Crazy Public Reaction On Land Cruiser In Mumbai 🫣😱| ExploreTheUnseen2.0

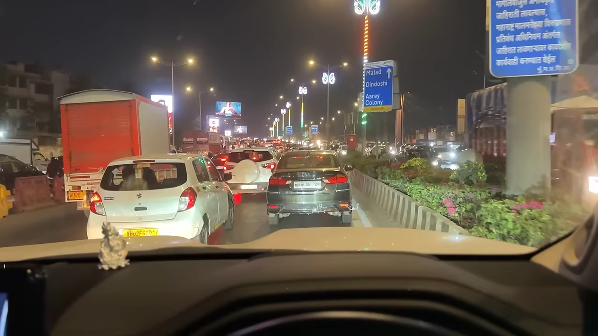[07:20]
इतने चौड़े होने के बावजूद भी इतनी गाड़ियाँ, ऐसा लग रहा है ना कि गली का रोड है भाई।
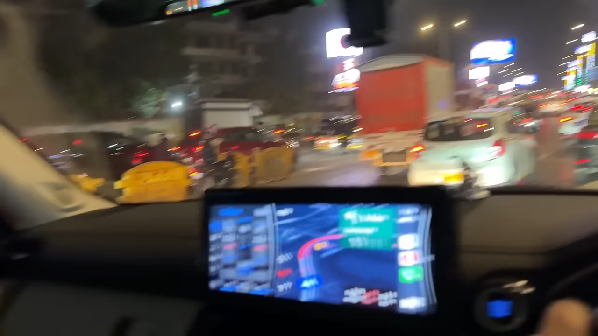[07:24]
मेरे अगल बगल, हेलो भैया कैसे देख रहे हैं भाई, ऐसे मैंने देखा उनकी तरफ, ऐसे एकदम घूर के देख रहे थे, पता नहीं क्या देख रहे थे भाई।
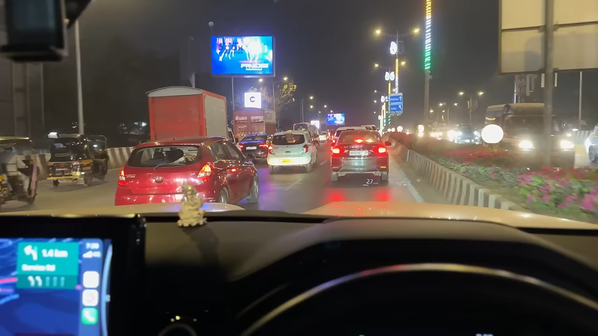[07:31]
मतलब सीरियसली देखो, 4 लेन इस साइड, 4 लेन उस साइड, तब भी साला अभी तो फिर भी चल रहे हैं यार। बीच में तो इतनी देर तक मैं खड़ा हुआ था एक जगह पे, और अभी भी होटल नहीं पहुंचा हूँ। 10 मिनट दिखा रहा है 2.4 किलोमीटर के लिए।
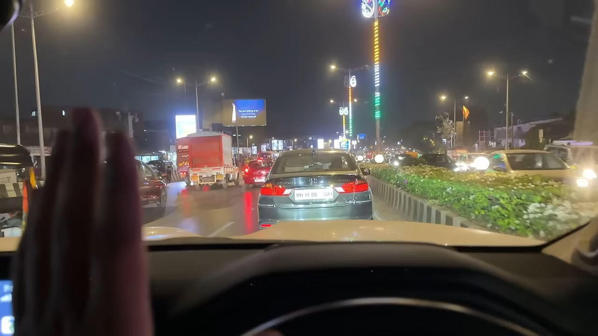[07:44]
बहुत अच्छा है ये, इसका मतलब मुंबई हैज फास्ट रनिंग ट्रैफिक भाई।
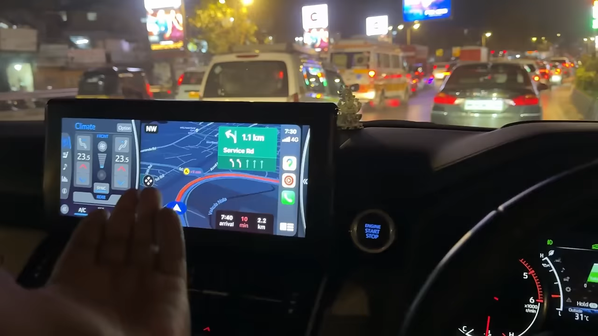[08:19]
देखो बीच बीच में स्पीड कम होती है, ये अंडर बेली कैमरा है तो वो दिखा देता है कि भैया रोड की क्या कंडीशन है। बाकी ठीक है यार, अभी वापस चलते सीधे एयरपोर्ट वाले एरिया पे तो आ गए हैं।
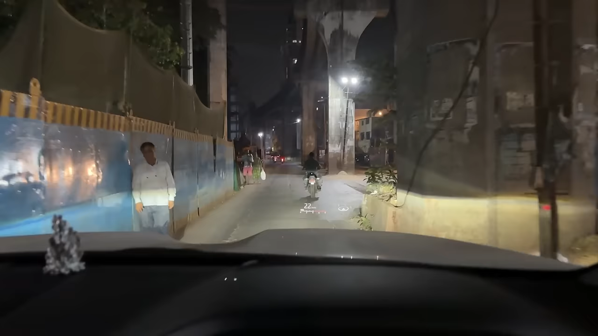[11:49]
अब देखो बताओ, ये ना लोअर परेल लग रहा है, ये ऊपर शायद मेट्रो वेट्रो का कंस्ट्रक्शन का काम चल रहा है या चल रही है इस पे मेट्रो,
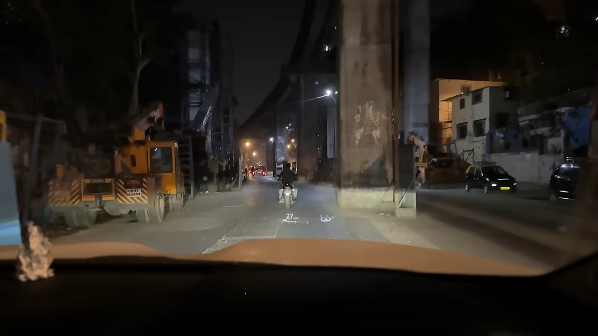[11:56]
पता नहीं भाई, कंटिन्यूस काम चल ही रहा है भाई।
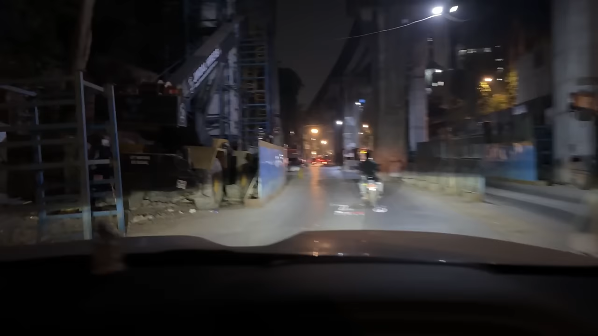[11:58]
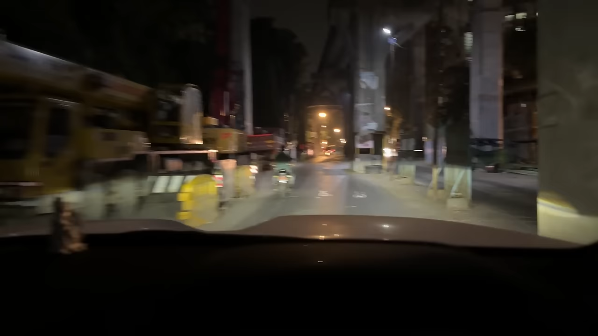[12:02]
हाँ, ऐसा लग रहा है ना दिल्ली में जब मेट्रो बन रही थी ना, एग्जैक्टली वैसा लग रहा है भाई।
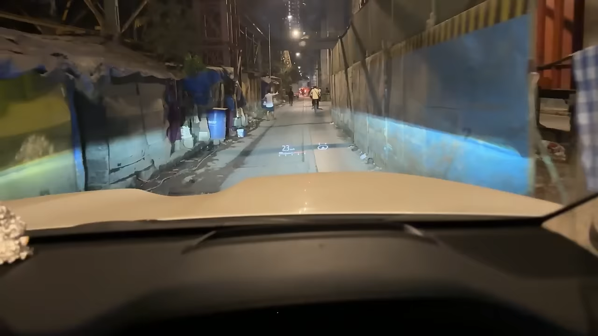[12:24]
और यहाँ पे जो भी लो ग्राउंड क्लियरेंस वाली गाड़ी रखते हैं ना भाई, उनको सल्यूट है यार रोड यहाँ के इतने उबड़ खाबड़ भाई, मेरे को ना गुड़गांव में साला BMW में ना इतना झटका फील होता है 340i में।
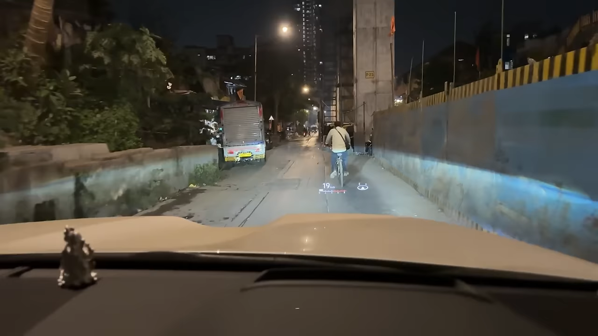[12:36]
हाँ, यहाँ पे तो सीरियसली भाई रोड में ना पैचेस बने ना, तो भाई यहाँ पे तो ज़्यादा फील होगा, ज़्यादा।
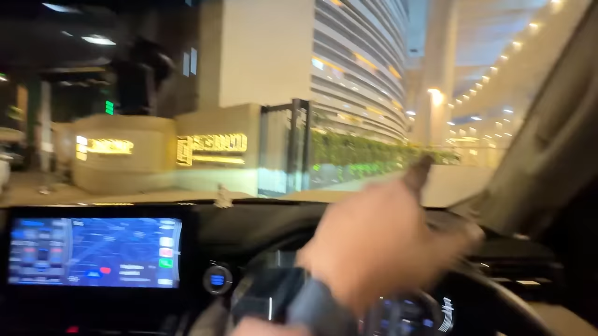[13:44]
वंस यू गेट आउट ऑफ दिस गेट यू फेस भाई लगता है कि मतलब कहाँ आ गए ये, मतलब गड्ढे देख रहे, खुदे रहते हैं मतलब यार, सीरियसली यार,
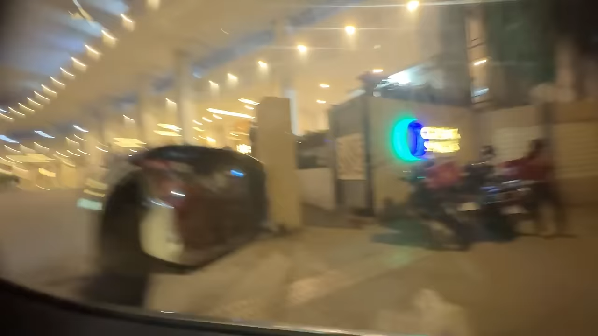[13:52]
मतलब यहाँ पे पीछे मतलब बहुत अमेजिंग यार।
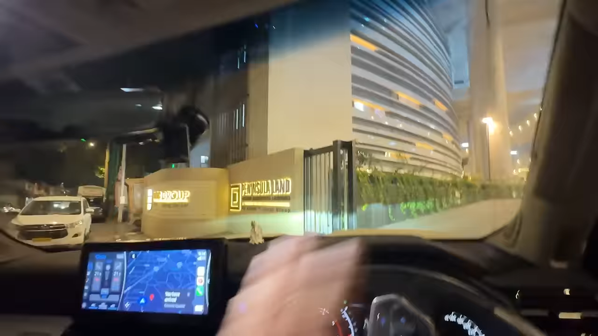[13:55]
लेकिन जब मैंने फोटोग्राफ देखा मैंने कहा यहाँ नहीं हो सकता यार, फोटो में तो कुछ अलग दिख रहा था। चले फिर यहाँ से डाले ना।
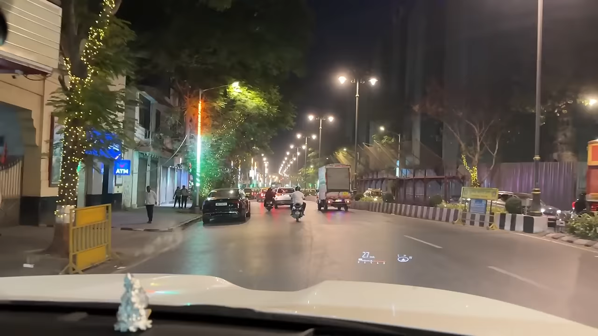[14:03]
ये वाला लेन हमेशा से ही ऐसा रहा, मतलब हमेशा हैपनिंग सर। इसके अंदर ले लूँ ना या आगे से चलूँ?
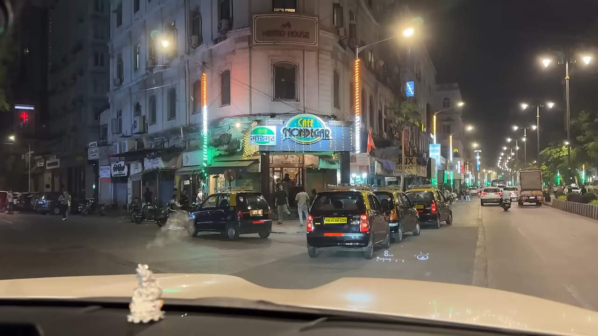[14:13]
हम कंफ्यूज हो गए ना, ये लियोपोर्ट लियोपोर्ट कैफे तो ये है ना सामने, ये दिस इज द वे आई थिंक, या